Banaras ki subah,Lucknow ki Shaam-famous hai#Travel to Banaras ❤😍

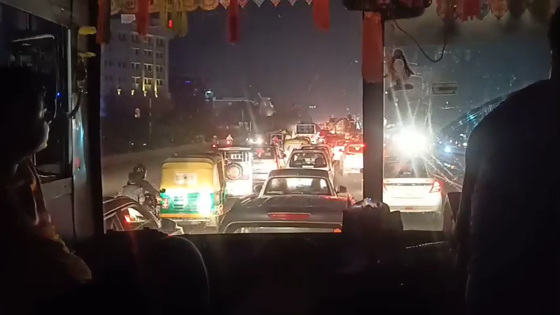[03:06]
और 120 किलमेटर के सफर में चार गंटे लगने की पहली वज़ा तो थी होटल पे बसका रुकना और दूसरी वज़ा है शहर में जाम लगना लखनव में शाम को जाम भी बहुत
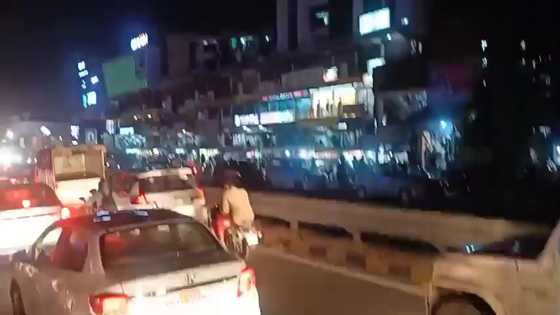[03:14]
लगता है बहुत लंबी लाइन लगिया है वहां नोकी देखिए देरे देरे निकले की बस यहां से चार गंटा लग जाता है पूरा 120 किलमेटर जाने में और
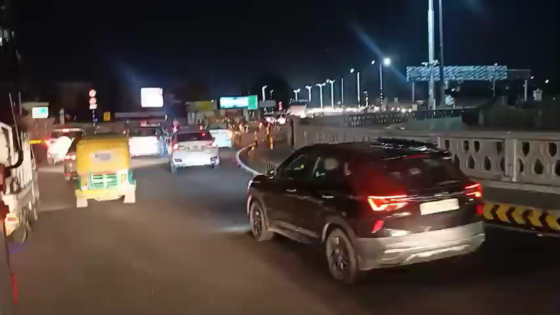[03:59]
को भी लखनव का यह नजरा दिखा रहा हूं अपने कैमरा से कैद करके